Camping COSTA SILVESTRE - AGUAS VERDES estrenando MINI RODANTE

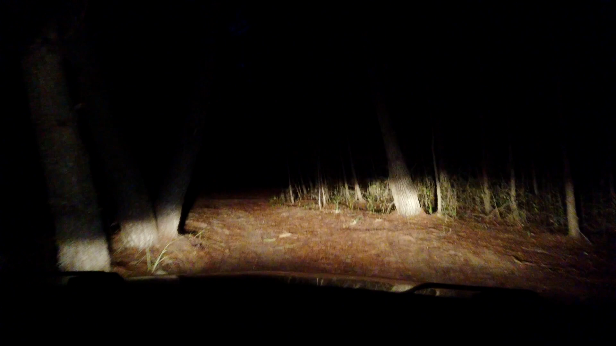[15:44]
Bueno, ahí estamos saliendo del bar El Escondido y se puso media oscura la cosa, ¿no? Este bosque conectaría lo que es Aguas Verdes con la Lucila, ¿no? Claro.
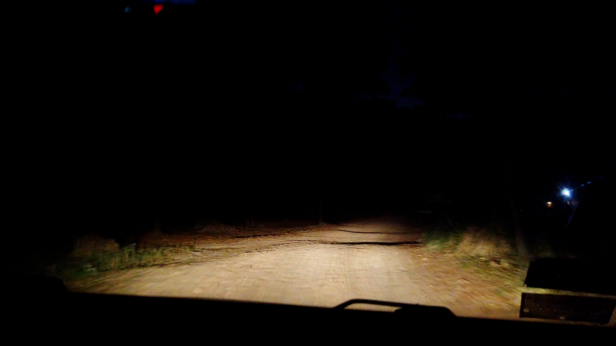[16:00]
O sea, te metes por acá y salís a la Lucila, o viceversa. Y al bar este que está en el medio de este bosque. Y al bar, o sea, finalizando el camino te encontrás con el punto escondido. Es bueno, loco, que al bar este estamos en medio. Caminando debe ser caminando, un flash. Porque a la noche no ves nada. No.
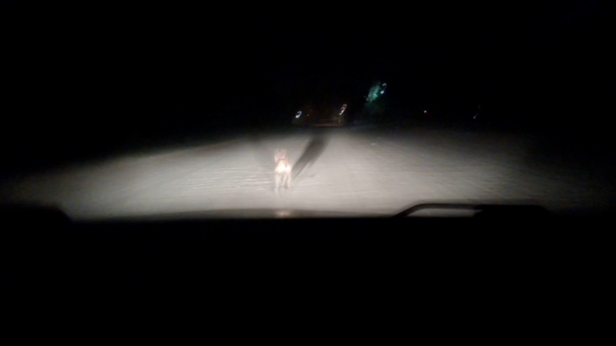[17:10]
Allá abajo. Esto ya lo hizo hoy dos veces, ¿no? Lo habrá hecho.
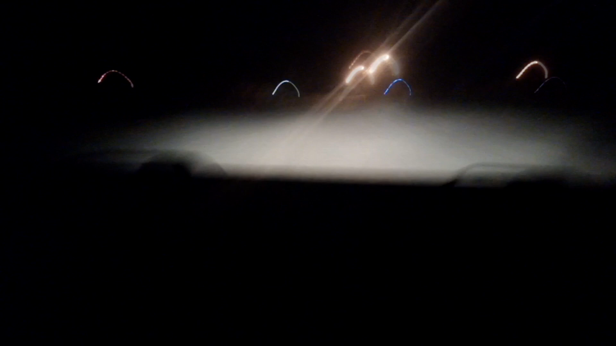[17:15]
Ya sabe que no va a la mierda. Por eso está tan pegado. Mira la gente como la mira. ¡Ay! Guarda. No, lo voy a chocar, pero...